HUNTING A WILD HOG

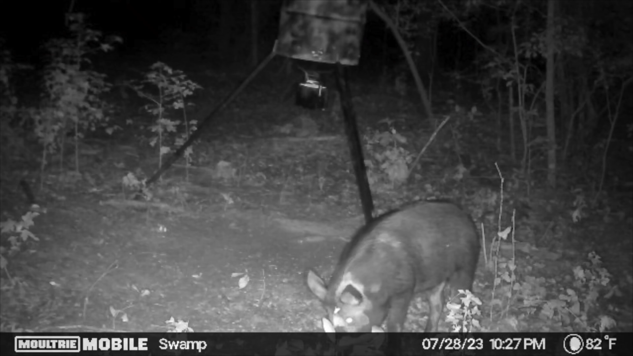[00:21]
had one hog show up just one hog so i thought it might be two um it's just the same hog in different angles but i got the